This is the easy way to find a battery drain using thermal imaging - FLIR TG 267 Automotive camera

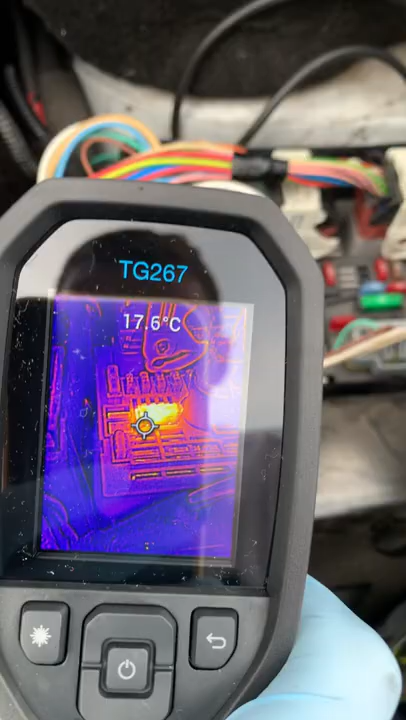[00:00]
On screen: spot 17.6°C
So I've got this Peugeot with a battery drain. You can see there I'm using the FLIR TG 267 Automotive thermal camera. Look how easy that is to spot that fuse that's glowing.